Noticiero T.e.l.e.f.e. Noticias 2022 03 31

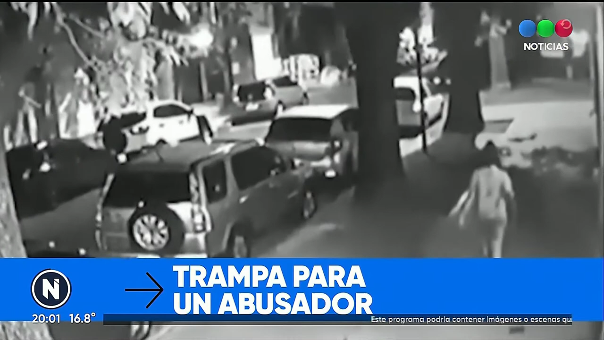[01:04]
Te vamos a mostrar cómo atacaba y cómo lograron engañarlo.
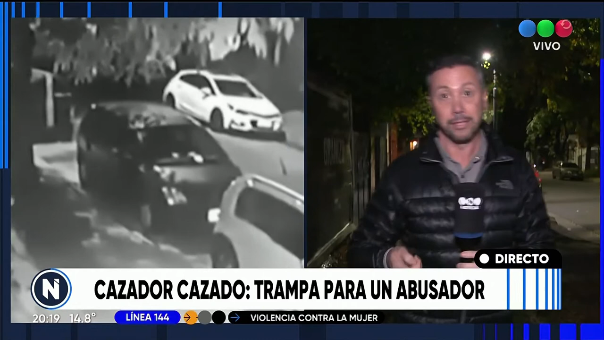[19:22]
cayó en la trampa y después terminó siendo detenido. Vamos a ver ahora las imágenes del momento en el que atacaba a una de las víctimas y después cómo fue el detenido. Este es el video de uno de los últimos ataques. La víctima camina sola por la vereda de la calle Guispurúa entre Larralde y Núñez, en Saavedra. Son las 10 de la noche. De frente, viene avanzando el abusador. Cuando están a punto de cruzarse, el hombre extiende el brazo izquierdo y con la mano le llega a tocar la cola. La mujer se detiene unos segundos desconcertada y después apura el paso hacia la siguiente esquina.